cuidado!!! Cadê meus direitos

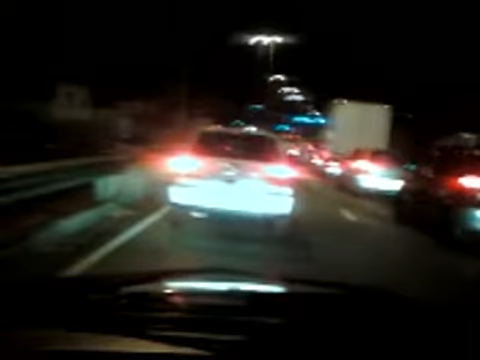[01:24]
Então, eu gostaria de uma averiguação aqui, pra ver o que o motorista pode fazer pra se livrar desse trânsito aqui, pra não tomar multa, né, porque nós tomamos multa e uma multa de 500 e poucos reais, eu acho que é um absurdo. Já que não tem uma saída pra mim como motorista fazer, só existe essa saída esquerda aqui, e o farol fecha bem rápido, ó, você pode ver que já fechou três vezes o farol, e é sempre, ó, o carro ali entrou,
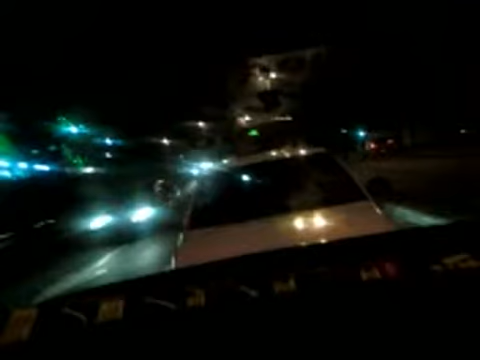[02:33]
aonde vem uma faixa branca, que diminui a pista, diminui a pista pra entrar pra esquerda. Então, eu gostaria que vissem aí meu caso aí,
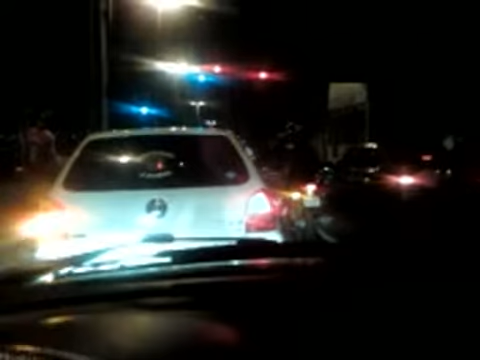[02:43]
meu nome é Alexandro Aosparreira. E agora que eu consegui entrar, vocês viram como que é difícil entrar aqui, ó,
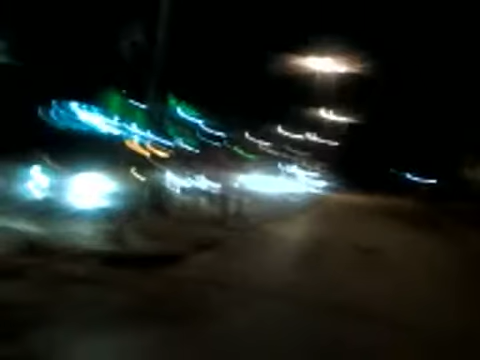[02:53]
vou mostrar aqui de longe, ó lá, os carros lá em cima, lá, tá vendo?